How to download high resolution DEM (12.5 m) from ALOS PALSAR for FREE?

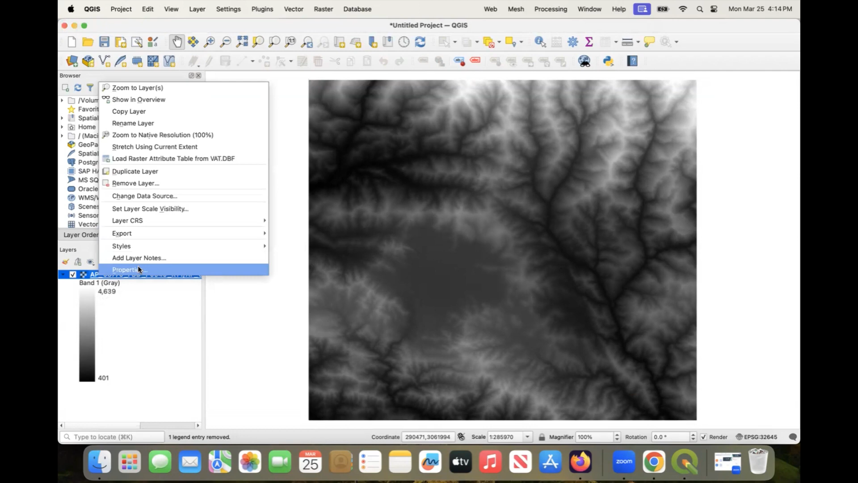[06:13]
so you can see go here and see the properties